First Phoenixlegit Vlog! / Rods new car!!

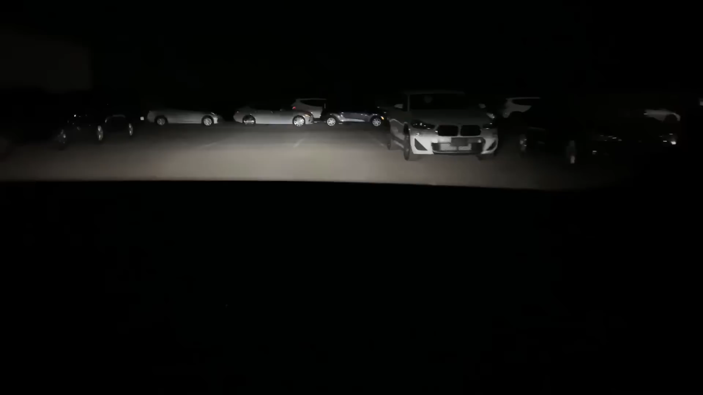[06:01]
Anyways, so we're looking for the car now, and we can't find Rod's it.